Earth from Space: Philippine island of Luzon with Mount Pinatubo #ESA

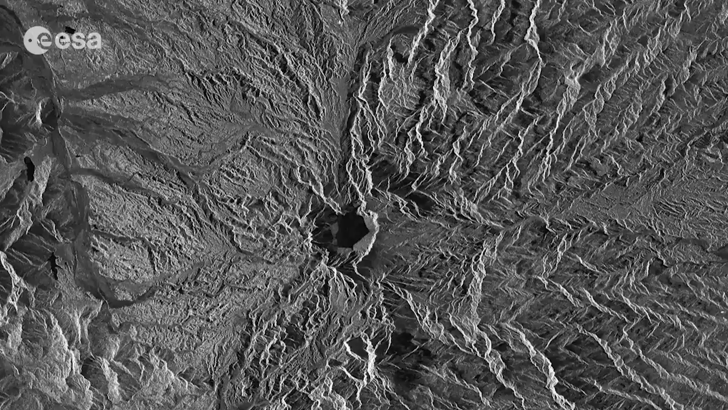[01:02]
In the months following, aerosols formed a layer of sulfuric acid haze around the globe, ozone depletion increased, and global temperatures dropped by about 0.5 degrees Celsius. In the upper central part of the image, the dark area is Lake Pinatubo, which formed in the summit crater after the 1991 eruption. The water level has been rapidly increasing since its formation, putting pressure on the crater walls, which threaten to collapse and cause flash floods.
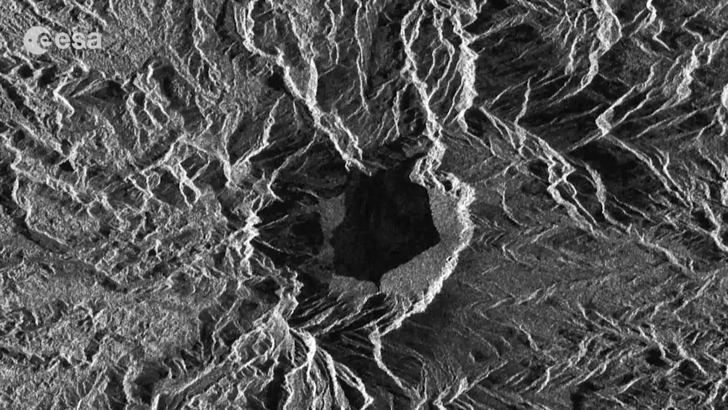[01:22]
The Philippine government has taken measures to alleviate the pressure with controlled draining.
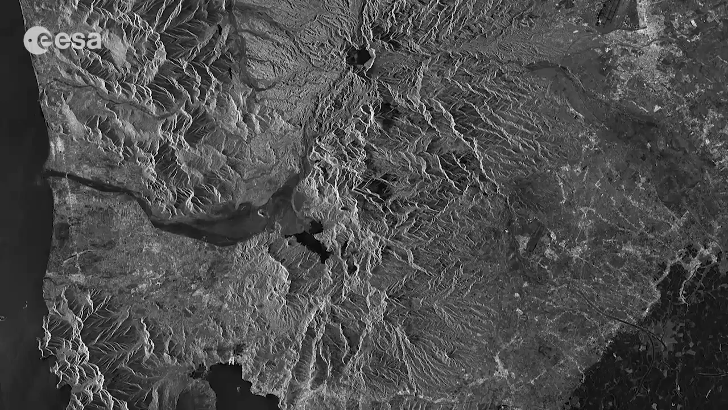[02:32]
Although the satellite is still being commissioned, images like this illustrate the kind of data the mission will provide. Well that brings us to the end of this edition of Earth from Space.